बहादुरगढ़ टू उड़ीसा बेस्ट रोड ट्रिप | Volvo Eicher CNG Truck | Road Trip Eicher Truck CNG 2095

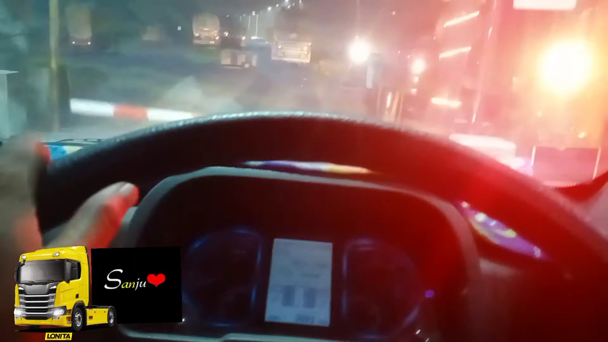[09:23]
कि यहां से 500 मिटर का बोड लगा हुआ
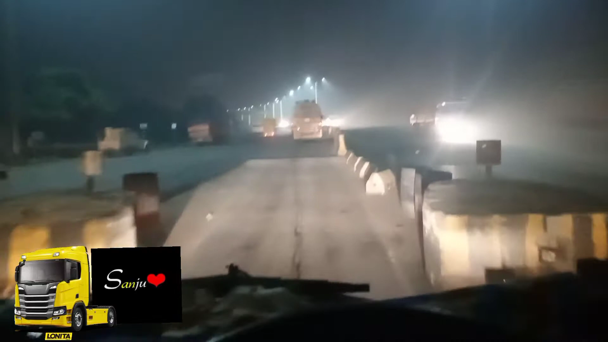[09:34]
था बाइयो 500 मिटर बाद यहां से यह बिहार चलू हो जाएगा बिहार हुआ है
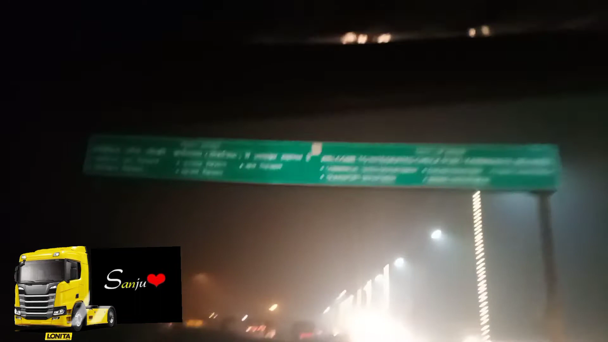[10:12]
यह हैं मेरे क्यालचे बिहार का टॉल बिहार का बोडर यह है बिहार का बोडर
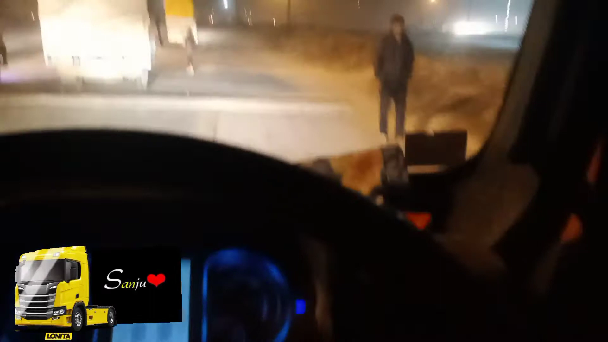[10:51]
कि देखे लोग गाड़े वालों से कैसे पैसे मांग रही है यह है
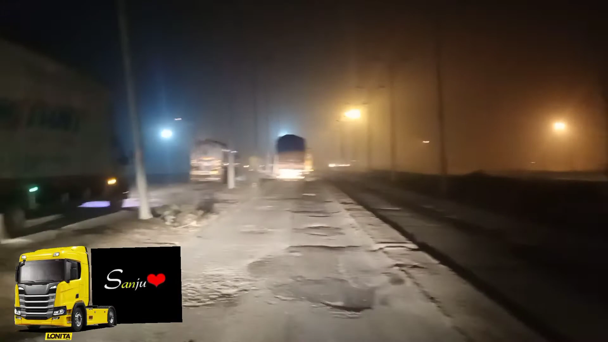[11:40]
इडिया नहीं है कि कौन सी लाइन कहां जाएगी क्या करेंगी अब देखते रोग आगे पुलिस है हमें रुकवाएगी क्योंकि दारू बंद है ना बिहार में तो इस वज़े से पेपर वगएरा देखेंगे पुलिस वाले और अगे की पोजिशन सिच्वेशन जैसी भी होगी मैं बताऊंगा आपको लेकिन यह क्यों रोग लीस ने